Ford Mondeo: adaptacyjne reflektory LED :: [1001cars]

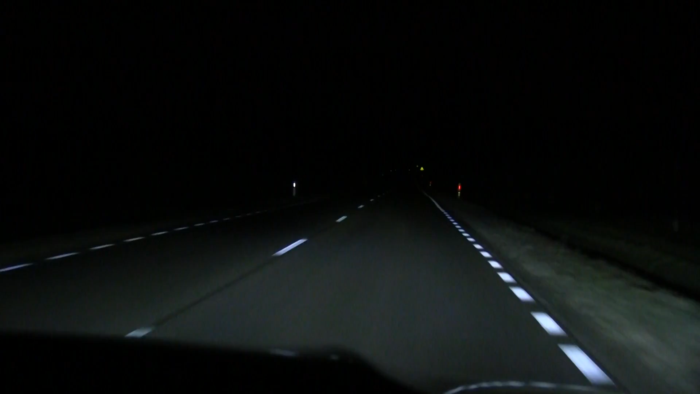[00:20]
Działa to całkiem skutecznie. Podczas testu nie zdarzyło się, aby inni użytkownicy drogi zostali oślepieni. Dojeżdżamy do zakrętu, za którym spotykamy inny samochód. Światła drogowe wyłączyły się automatycznie. Teraz jedziemy na tzw. krótkich, aż do momentu minięcia pojazdu. Światła drogowe ponownie włączają się automatycznie, by po chwili ponownie zgasnąć z powodu kolejnego pojazdu jadącego z naprzeciwka.